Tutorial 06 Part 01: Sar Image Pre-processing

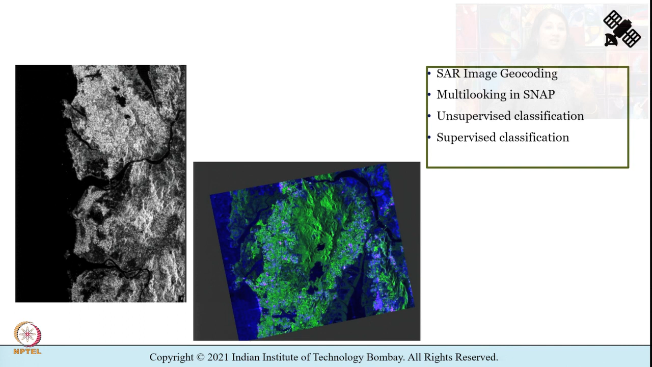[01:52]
and also to carry out radiometric and geometric calibration of synthetic aperture radar imagery. So, with this background, let us try to understand how to classify a synthetic aperture radar image.
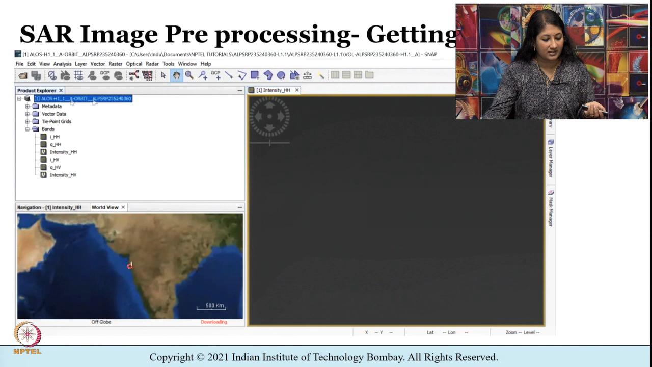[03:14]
So, we had downloaded it for Mumbai region, that is why you see a square box there. And this is how the intensity image is going to look like.
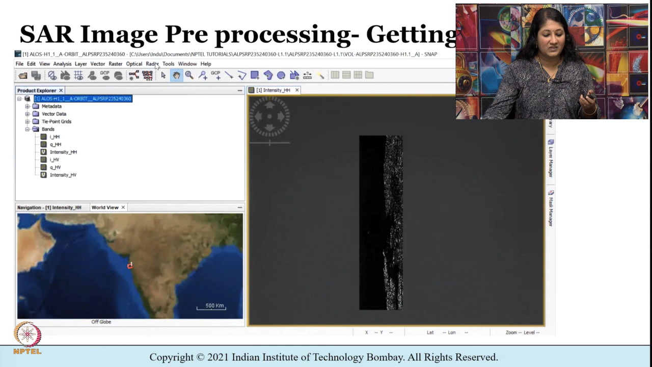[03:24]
Now, this image appears to be stretched in one direction, isn't it?
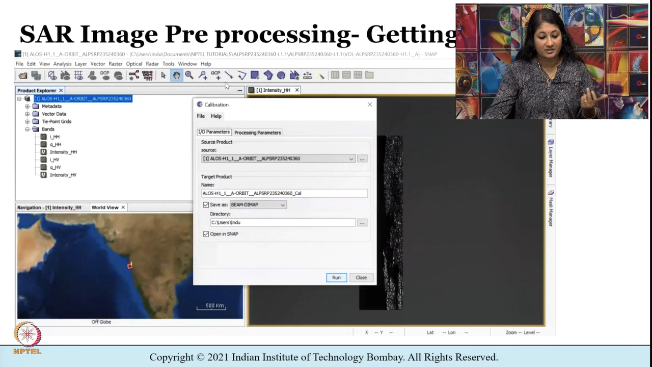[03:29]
Because it has not been subjected to multi-looking. Okay.
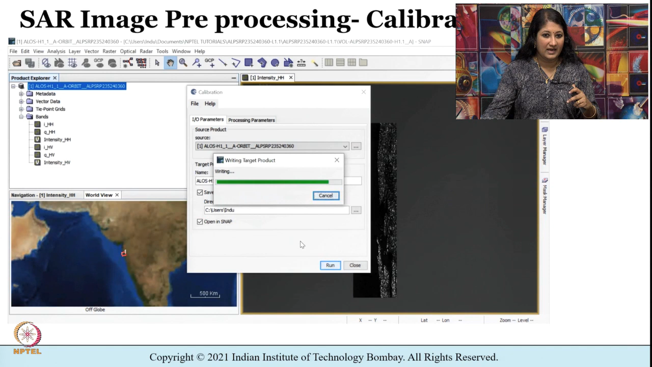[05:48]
and we get to select the directory in which the target product shall be saved. We can open, double click on the imagery. So, we can see that there are 2 images available, sigma naught images HH and sigma naught VV, and this is how the image looks like, okay.
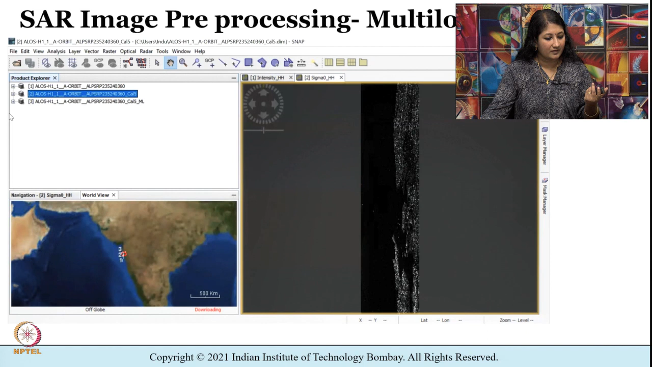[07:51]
okay. Sigma naught image and sigma naught HH image and HV image. So, this is how the multi-looked synthetic aperture radar image looks like. You can see a huge difference, isn't it? Because first when we started the exercise, I showed you the image, and now after multi-looking, you can see that it has approximately square pixels. It does not appear stretched in one direction, but of course,
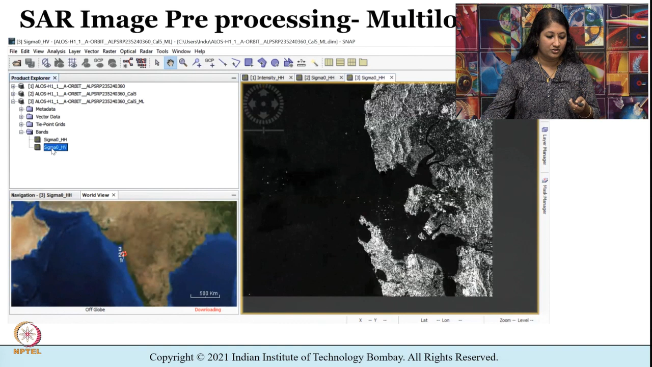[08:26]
it has the salt and pepper noise, that is speckle effect is prominent in this image. So, as the next step, what we try to do is, let us try to subset an image, okay. So, this is just a small step to show you that when you are working with large images many a times, when you are trying to do classification, the program runs for a lengthier time, a longer time. So, to avoid that, you can subset and work on a smaller image so that the process is completed quickly. So, if you want to subset an image, you can
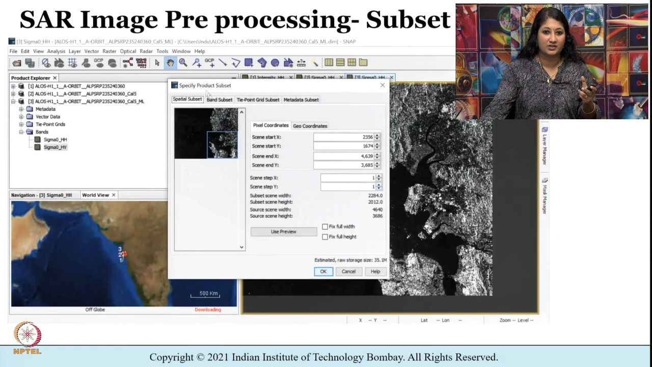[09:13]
directly click on it, go to image viewer, zoom the area for subsetting, okay. So, let me select a smaller section of the image, okay. The subset area is shown towards the left, and as soon as I click, a subset image is generated
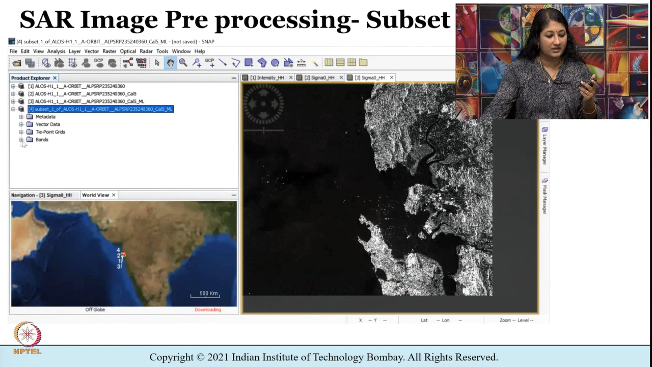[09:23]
which is having 2 bands. Okay.
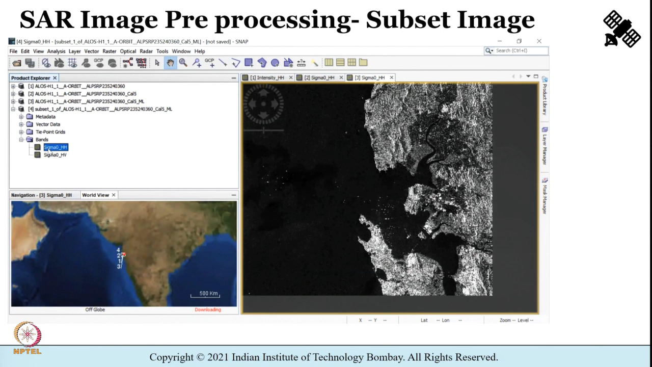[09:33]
Now, let us try to understand how speckle filtering can be carried out in SNAP. What you see displayed here is the subset of the image that was shown, And as discussed in previous lectures, speckle is caused by random as well as destructive interference.
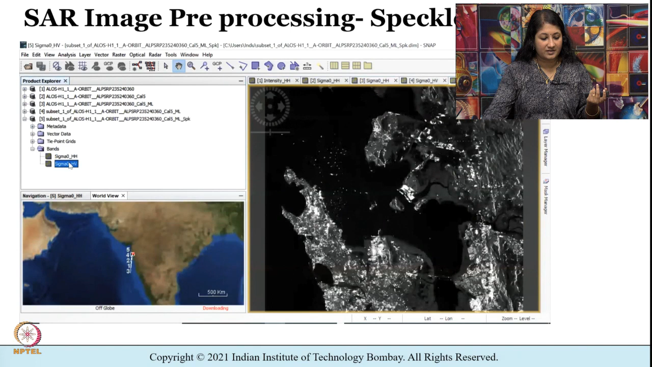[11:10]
We find this is how the image looks after it is being subjected to speckle filtering. Okay.
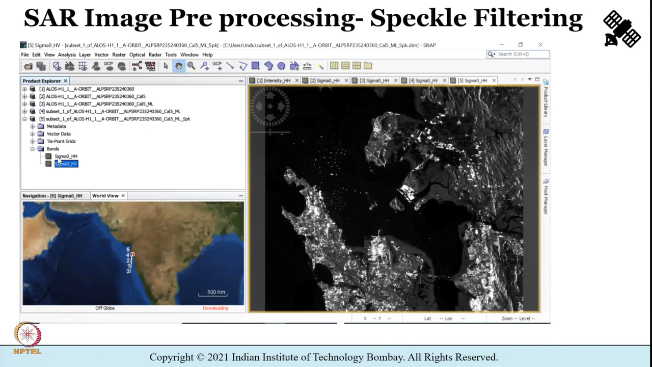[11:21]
The next step is known as deskewing, or it is part of terrain correction. So, the data needs to be deskewed to transfer it into a zero Doppler like geometry before we begin with any standard synthetic aperture radar processing. And this particular step is just for the LOS 1 sensor.